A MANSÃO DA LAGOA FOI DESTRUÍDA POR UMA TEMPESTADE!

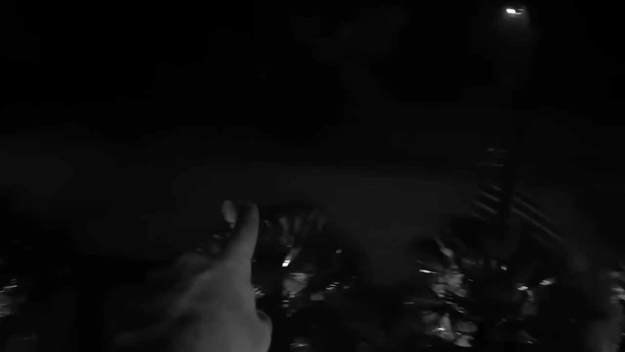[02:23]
Aqui já tá outra cor, porque isso aqui já não é rua mais, é água pura. Olha isso. Tá descendo de lá e descendo aqui do lado. Virou um rio. Um rio real.
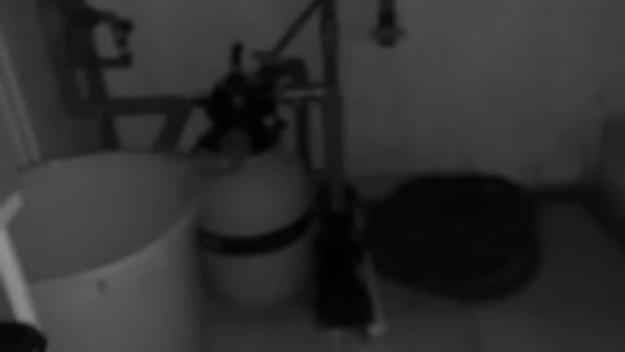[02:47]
Galera, olha aqui no estúdio como que tá a situação.
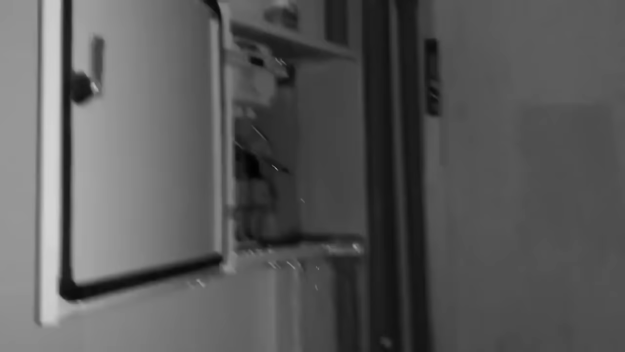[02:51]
Isso é o perigo. Olha, um monte de cabo e a água descendo, velho. Olha isso.
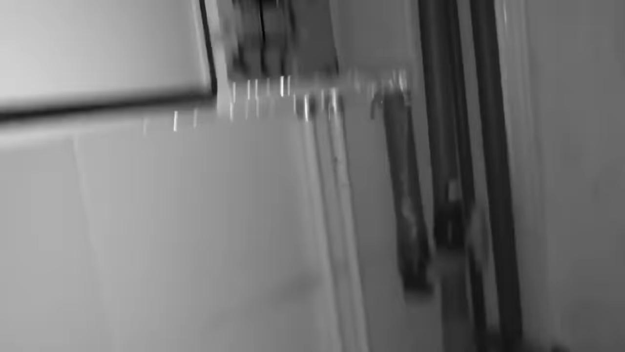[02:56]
Tá caindo água demais. Olha isso, olha isso.